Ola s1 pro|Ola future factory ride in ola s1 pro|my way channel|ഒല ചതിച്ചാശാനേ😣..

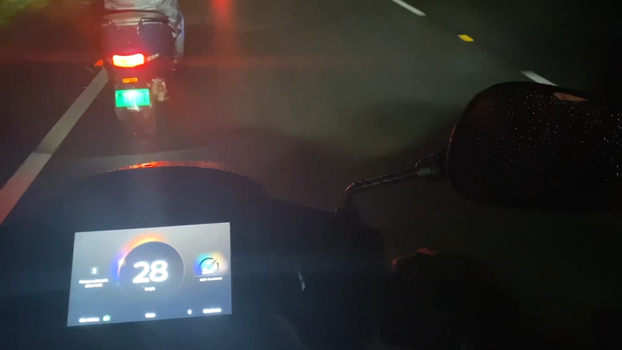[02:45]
നമ്മൾ ഒരുമിച്ച് പോകാം എന്നുള്ള കണ്ടീഷനിൽ ഒലയെടുത്തിട്ട് തന്നെ പോകുന്നത്.
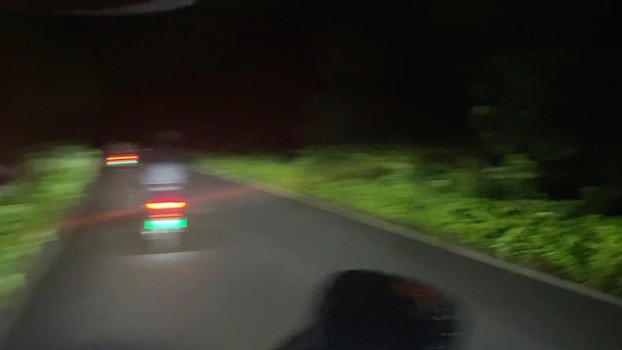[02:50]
അപ്പോൾ ആച്ചി, സലീം, നൗഫൽ, നിഷാം, റഷീദ് അങ്ങനെ നാല് വണ്ടി വേറെ ഉണ്ടായിരുന്നു അവരെ ഓട്ടിയെ. അപ്പോൾ അതിൽ തന്നെ നമ്മൾ ഇതൊക്കെ പോകാൻ വേണ്ടി തീരുമാനിച്ചു.
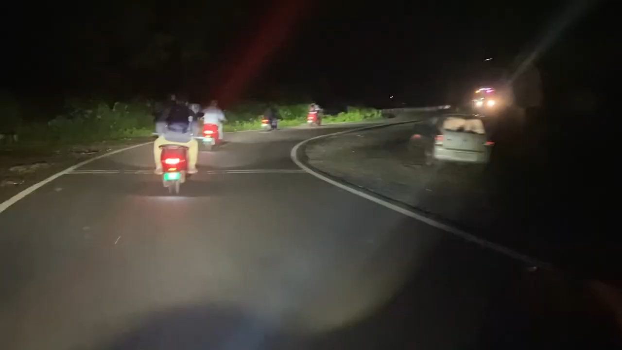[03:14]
അതുകൊണ്ട് കുറച്ച് നമ്മൾ കെയർ ചെയ്തുകൊണ്ടാണ് നമ്മൾ യാത്ര തുടർന്നത്.
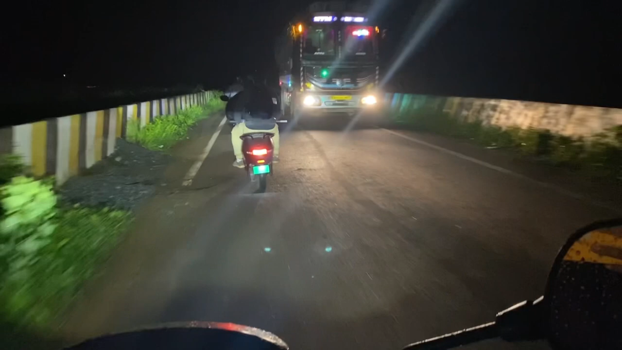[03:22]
നമ്മൾ രണ്ട് വണ്ടിയിൽ ഡബിളും മൂന്ന് വണ്ടിയിൽ സിംഗിളും ആയിട്ടാണ് നമ്മളിവിടെ യാത്ര ചെയ്യുന്നത്.